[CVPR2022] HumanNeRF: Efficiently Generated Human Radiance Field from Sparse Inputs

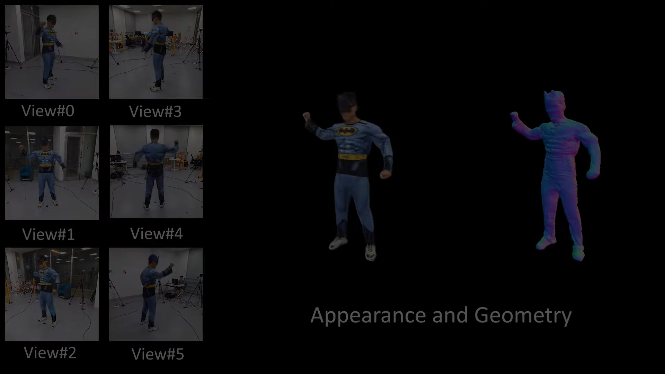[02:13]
Our method can handle performer with very rich texture clothes, large motion and challenging pose which shows the effect of our method.